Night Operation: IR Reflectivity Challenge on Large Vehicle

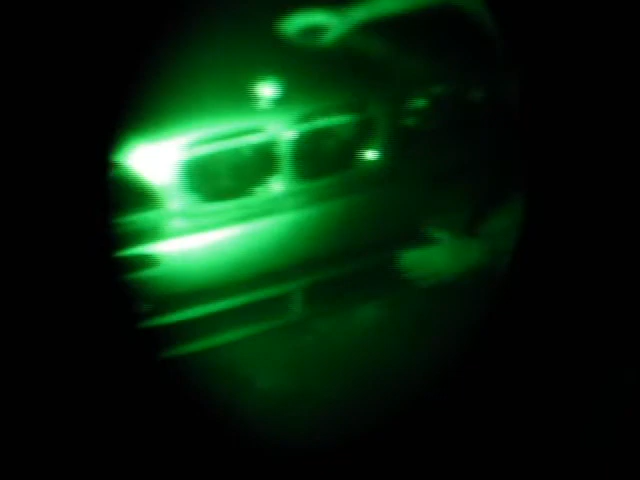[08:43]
Jeez. And you can see. Yeah, this car is deadly. But, you saw, you know, with some of the numbers, we can do pretty well with the Vail. And a jammer. Yeah. Particularly all these vehicles. Yeah.
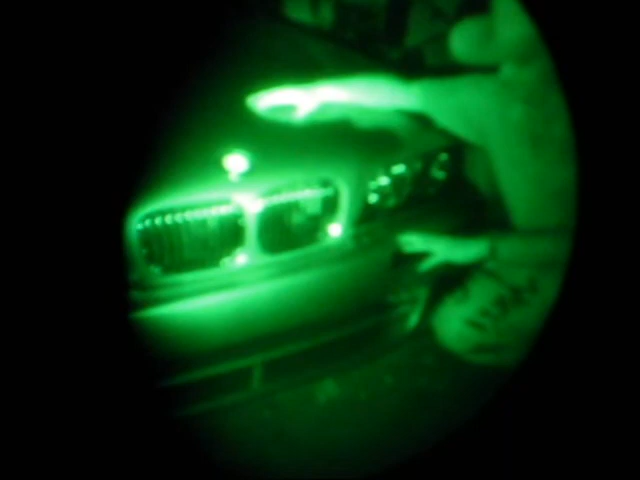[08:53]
It's a very, yeah, any jammer that can do well in this car, it's impressive.